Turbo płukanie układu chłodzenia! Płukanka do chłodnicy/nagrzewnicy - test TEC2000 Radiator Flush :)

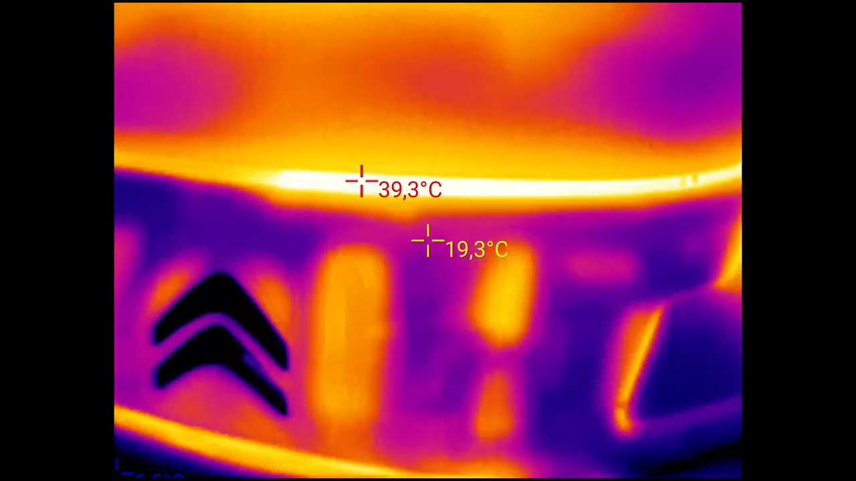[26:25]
Dobra słuchajcie. Na testerze jest 91 stopni. Także w miejscu się nagrzał.
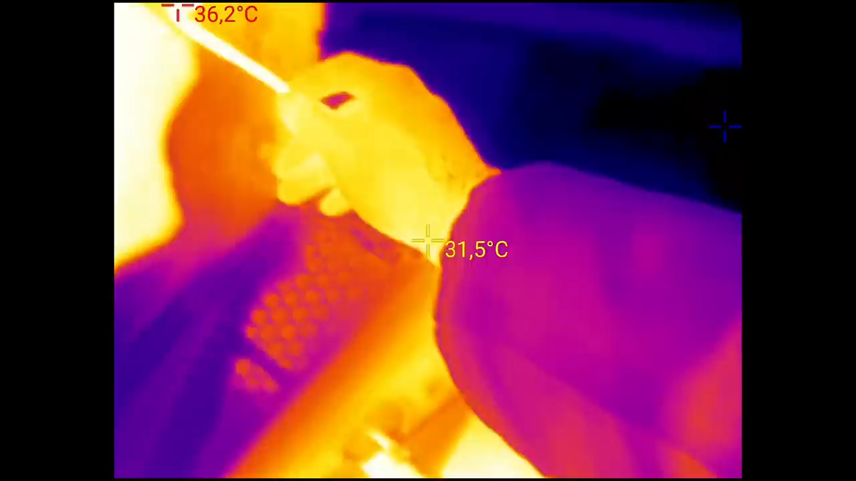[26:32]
On screen: spot 31.5°C, max 36.2°C
Lepiej się nawet w miejscu nagrzewa niż podczas jazdy. Mimo że jest karton. Ciekawe.
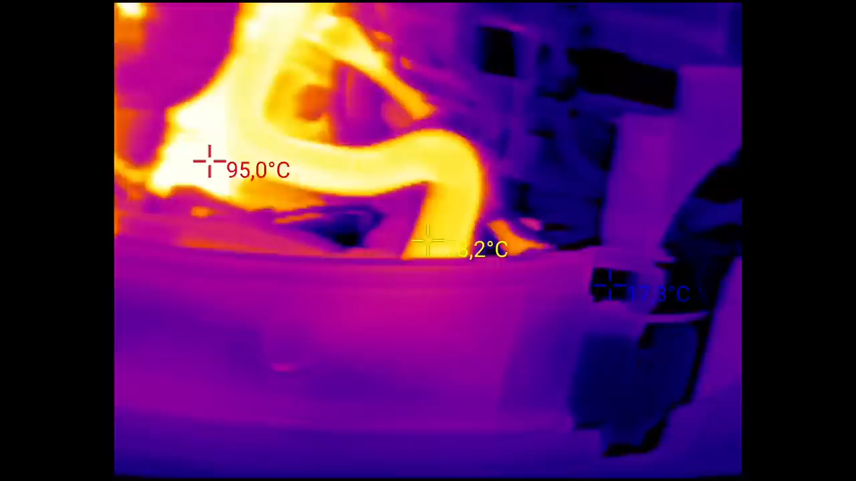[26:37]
Jak tu wyglądają temperatury. O 86.
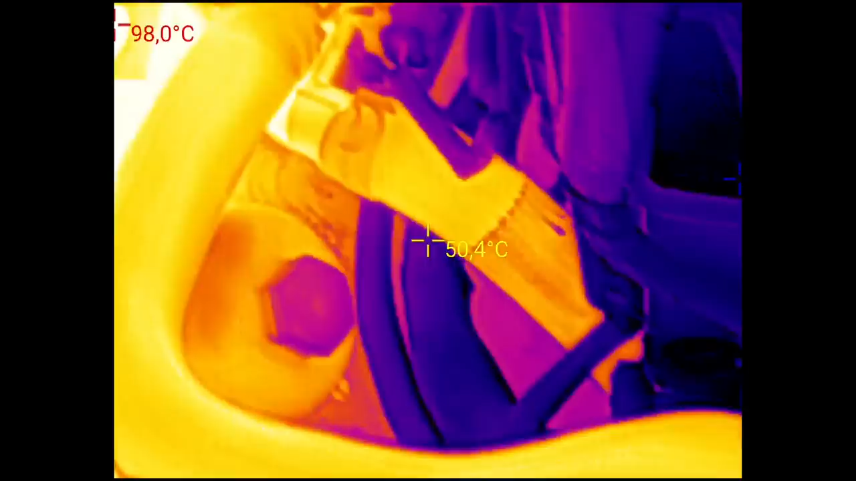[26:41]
On screen: spot 50.4°C
Powrót 88. 87 i 7. Więc ładnie.
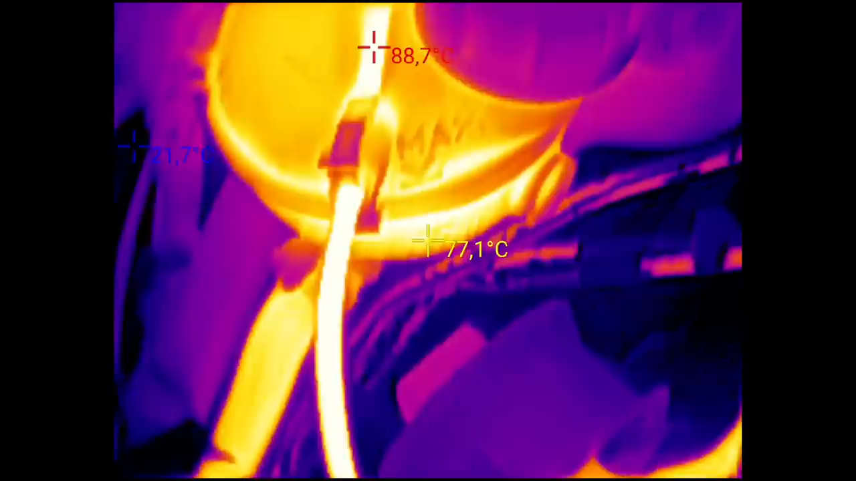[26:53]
No i tu 90 na naszym skórniczku. Zobaczymy jeszcze dolny wąż. Wiadomo.
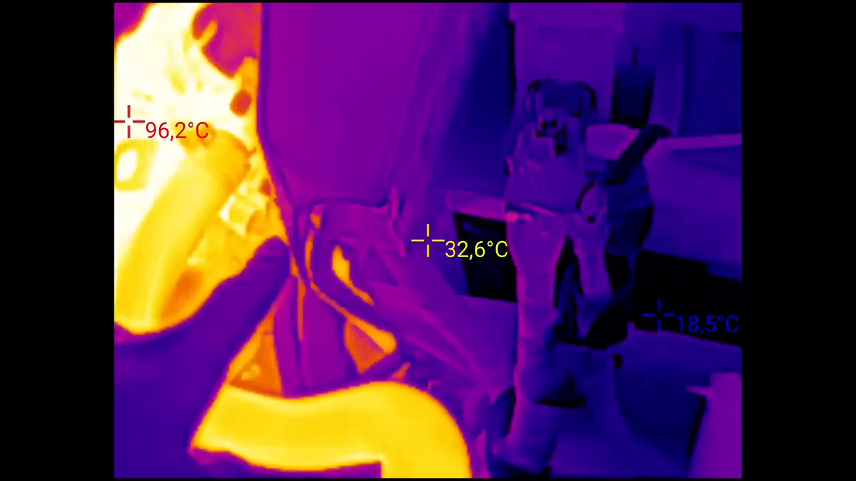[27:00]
On screen: spot 32.6°C, max 96.2°C, min 18.5°C
To jest dolny wąż. O to na celowniku. Ale od spodu jak on wygląda.
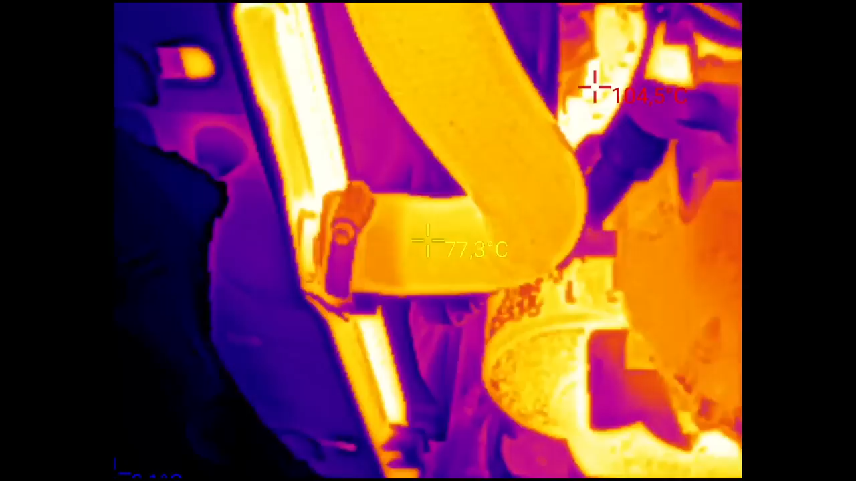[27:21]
On screen: spot 77.3°C
O też prawie 80 ma. Także. Elegancko.